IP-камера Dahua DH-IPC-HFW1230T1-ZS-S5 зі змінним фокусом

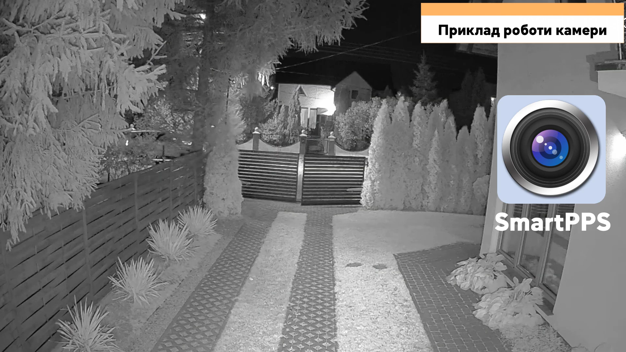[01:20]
До речі, переглянути записи пристрою можна в безкоштовному додатку від Дахуа, а також у програмі для ПК.